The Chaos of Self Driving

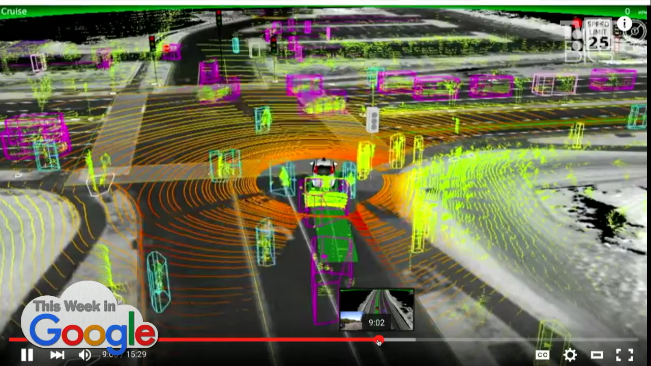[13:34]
And they can cope with, you know, they've got a compilation of weird random stuff we've seen on the road in Mountain View,
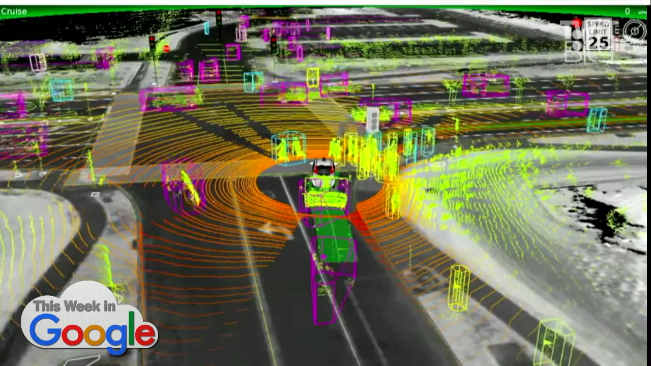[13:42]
like people driving the wrong way down the lane. Because there are some bits of Mountain View where you've got these six-lane roads and you take the wrong junction and suddenly you're driving the wrong way down the road and they've got, you know,
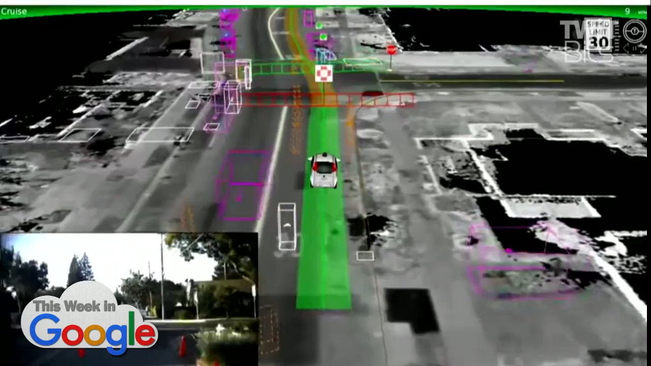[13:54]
motion capture of this and they're like, okay, I will get out of the way of that thing until it comes the other way. Yeah, so you're seeing it here. So they draw boxes around everything else on the road and they draw these little fence things you can see there are then projecting somebody might cross here.
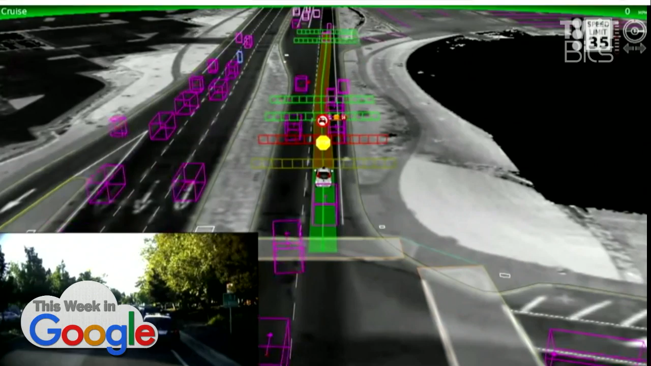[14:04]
Wow, look at that. And so they don't walk through those fences. That's their example of when to stop.
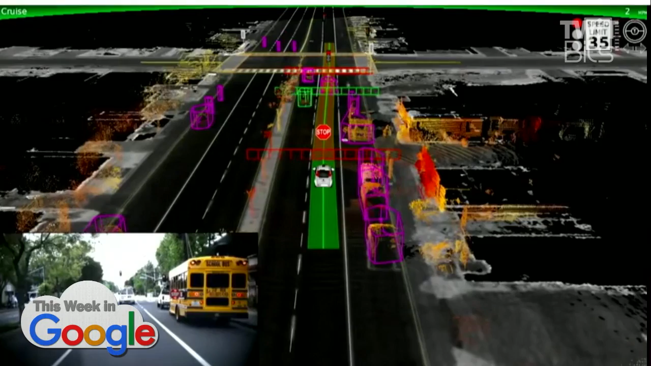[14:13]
And when they come up to a junction, they decide, am I safe to go or not based on are these things here or not?
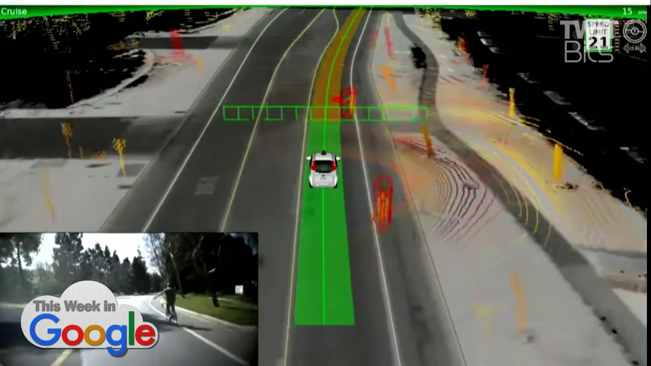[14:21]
And the challenge is, there are times, you know, Mountain View is a relatively easy place to navigate.